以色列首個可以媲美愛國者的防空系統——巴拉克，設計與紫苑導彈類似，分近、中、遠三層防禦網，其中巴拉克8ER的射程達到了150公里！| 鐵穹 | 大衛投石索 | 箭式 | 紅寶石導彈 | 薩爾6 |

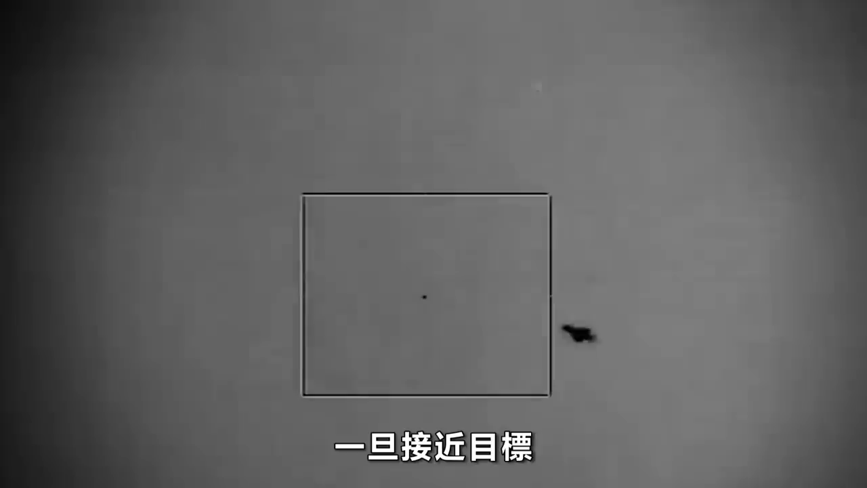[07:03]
目标可以依靠自身雷达系统对其进行锁定